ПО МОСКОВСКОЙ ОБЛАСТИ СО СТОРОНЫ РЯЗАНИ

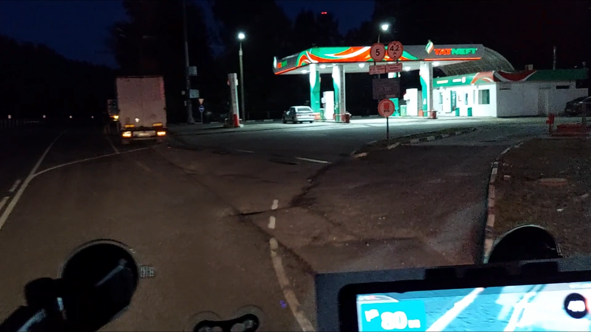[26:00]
Да, крутовато, конечно, получилось бы с двадцаткой крутиться. Так, ДТ. ДТ и там есть, и вот